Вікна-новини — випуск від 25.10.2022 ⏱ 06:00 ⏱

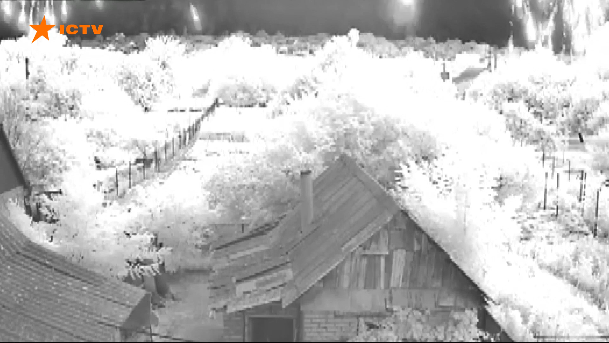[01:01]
Ось під таким дощем з ворожих снарядів чине щоночі восьмий місяць поспіль опиняються мирні жителі Нікополя.
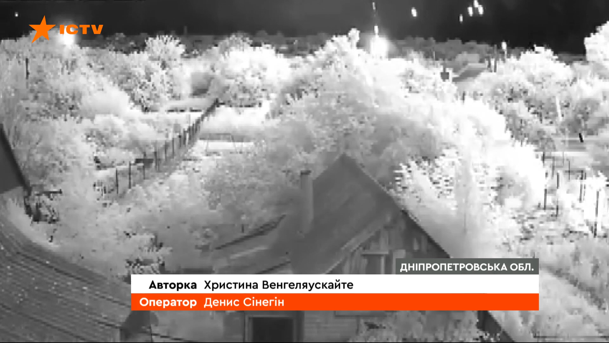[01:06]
Місто, яке через Каховське водосховище, всього за кілька кілометрів від тимчасов окупованих росіянами населених пунктів Запорізької області.